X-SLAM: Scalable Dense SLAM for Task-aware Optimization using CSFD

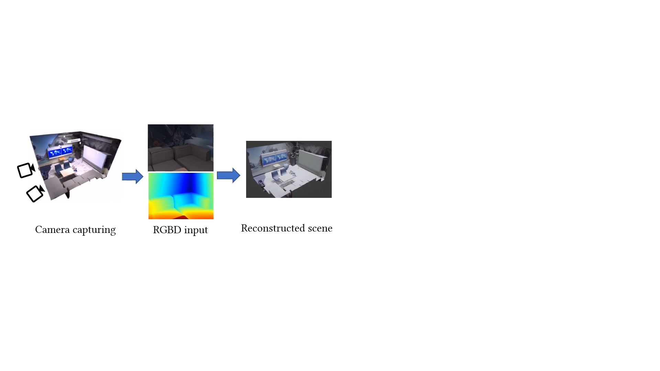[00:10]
Downstream tasks can be applied based on the scene. Usually, the system and tasks are separated as two modules. The error accumulates during scanning and the task gets erroneous results.
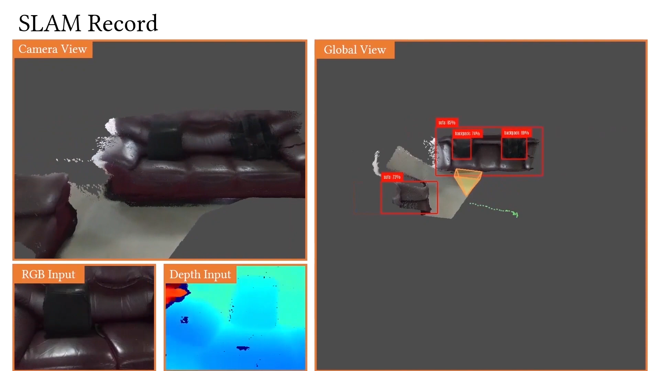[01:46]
The recognition results are marked with red boxes and global view window.
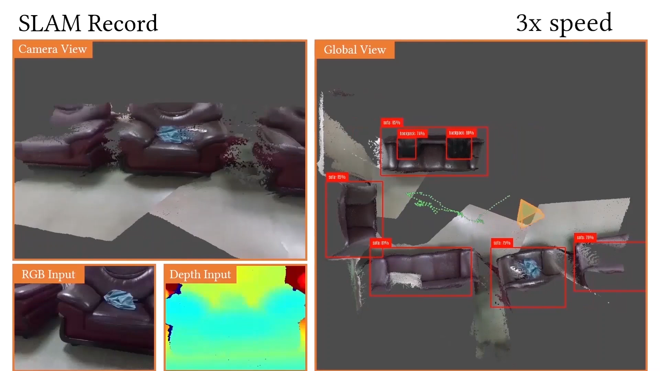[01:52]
The entire scanning process is divided into three stages for hardware limitations.
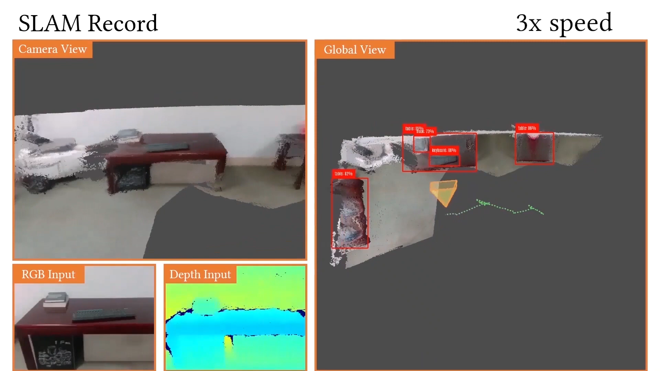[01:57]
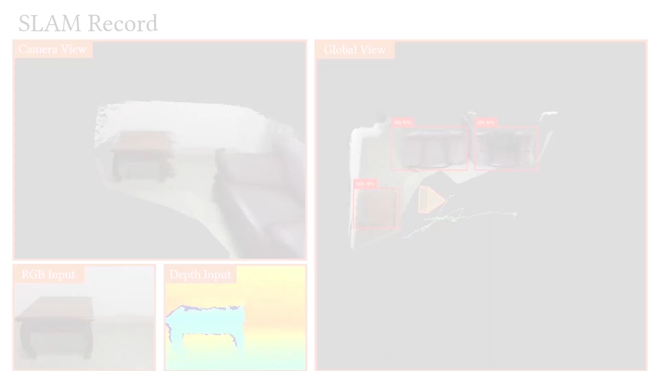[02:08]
We present the final reconstruction and segmentation results, as well as the robot scanning route.
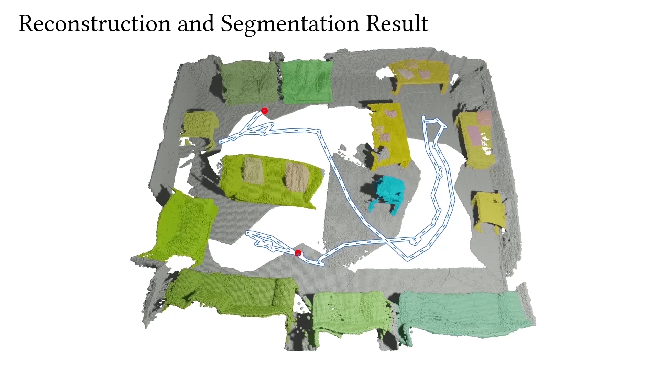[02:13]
Here we show another downstream task, camera relocalization.
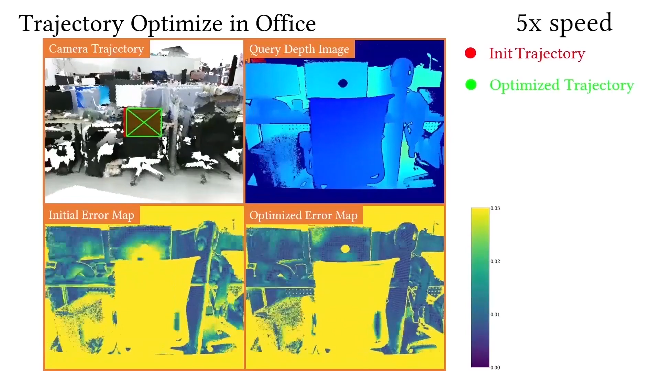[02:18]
Given a known scene and a query image, our camera relocalization optimizes a precise camera pose of the query image.
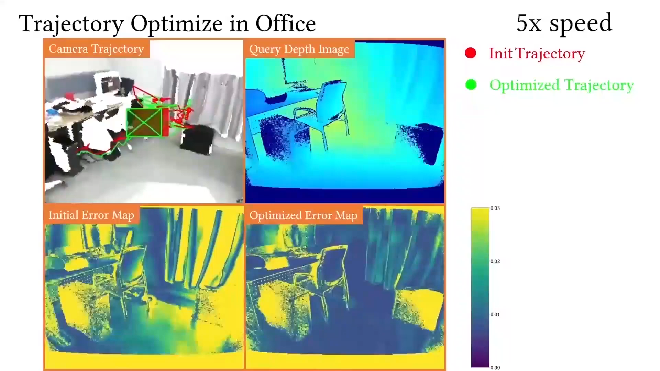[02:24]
We differentiably map the query image to the scene, calculate the error with the scene, and update the pose through iterative optimization. In this case, we perform a long-distance scan in a known indoor scene and relocalize for each frame.
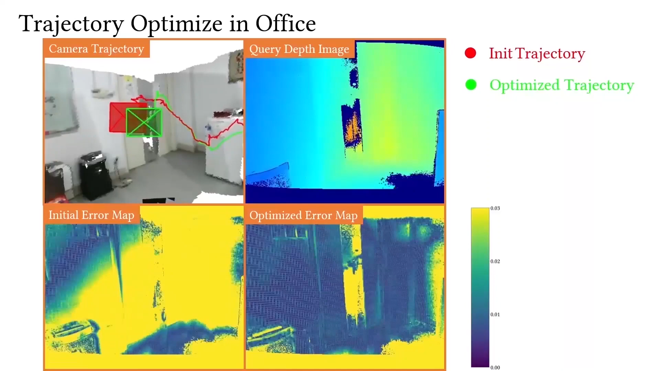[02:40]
The red trajectory is obtained by the current method, and the green trajectory is optimized through our framework.
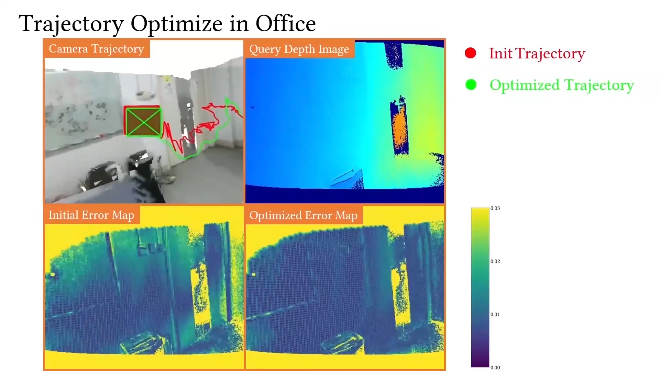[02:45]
Our optimized trajectory is more stable and continuous.